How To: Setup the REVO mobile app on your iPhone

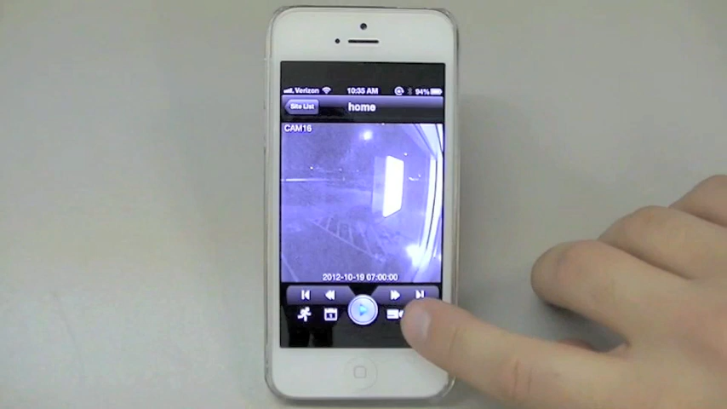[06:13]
Finally, the far right icon will show you the amount of data that you are using with this feature.
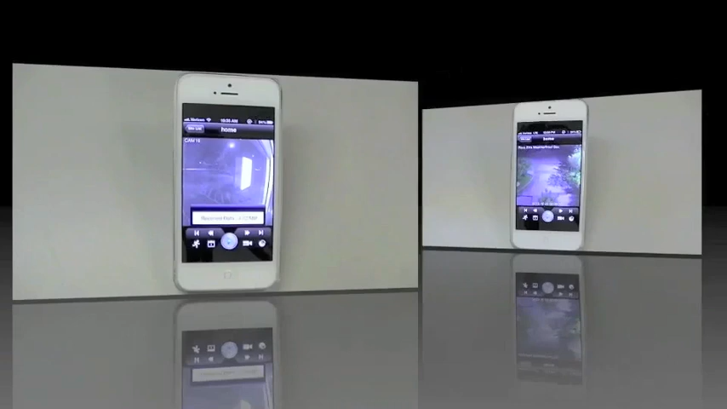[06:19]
To the upper left of the play icon is the rewind and go to last button, which will take you to the beginning of that day.
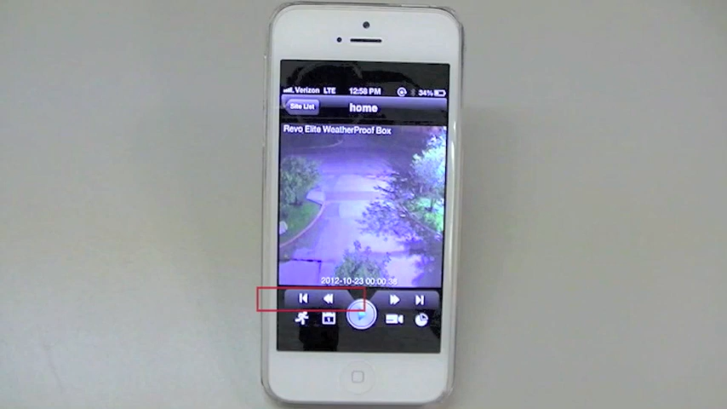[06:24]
To the upper right of the play button is the fast forward button and the go to beginning button,
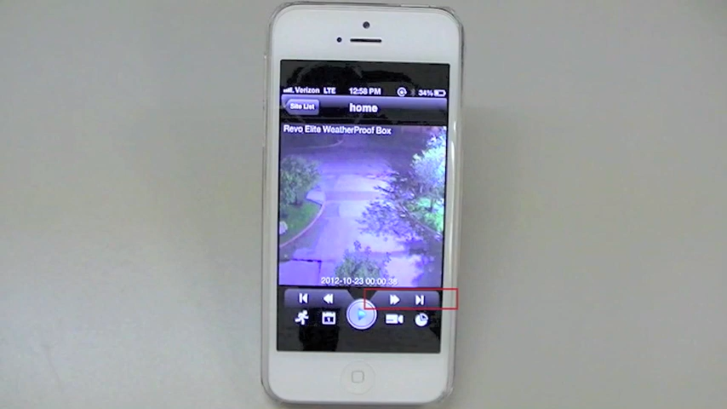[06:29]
which will take you to the most recent event on that day for that specific camera. Remember, searching pre-recorded video via your iPhone works with one camera at a time.